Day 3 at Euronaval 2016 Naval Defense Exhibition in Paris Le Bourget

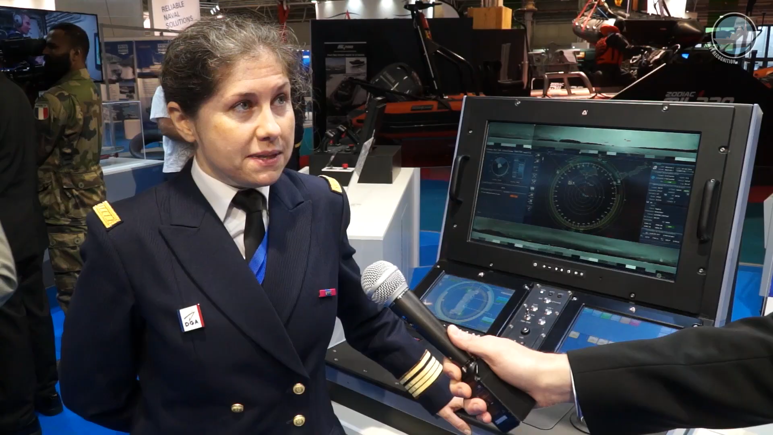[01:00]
I'm the manager of the BPC,
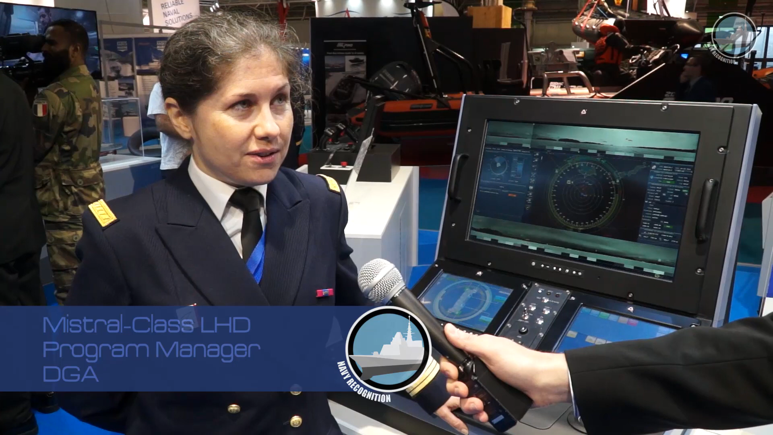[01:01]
the Mistral, the Landing Helicopter Dock, and I want to introduce our new system against astro-metrical threats.
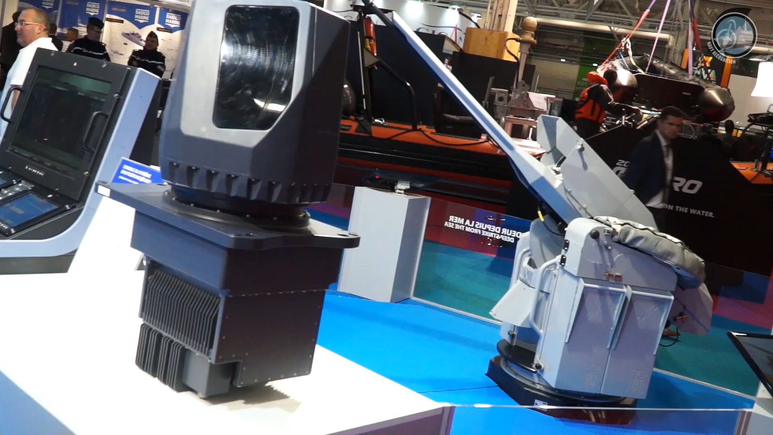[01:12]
There are three main elements, the optical device from Safran, the console,
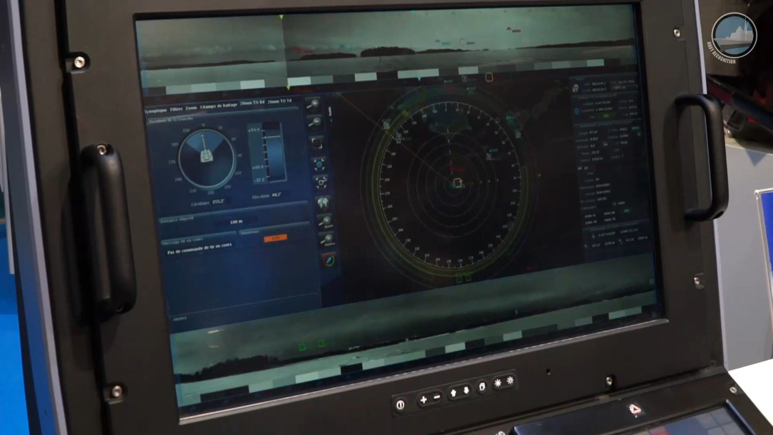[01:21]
the operative console that elaborate all the tactical situation,